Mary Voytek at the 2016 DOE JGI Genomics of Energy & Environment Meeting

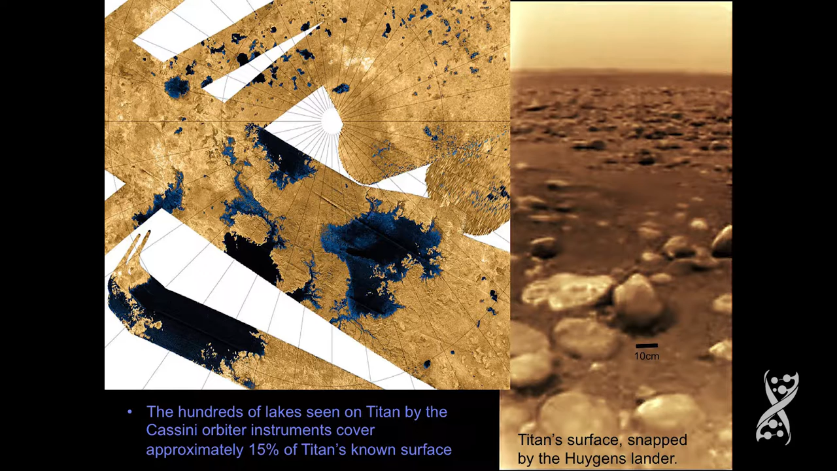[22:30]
it went from the orbiter to actually to the surface, and this is what it looks like. You can see the size. There are these small rocks and small ice crystals. The hills in the background, we believe, are solid, basically water ice or glaciers. So what kind of environment, or what sort of challenges does an environment have for life as we know it?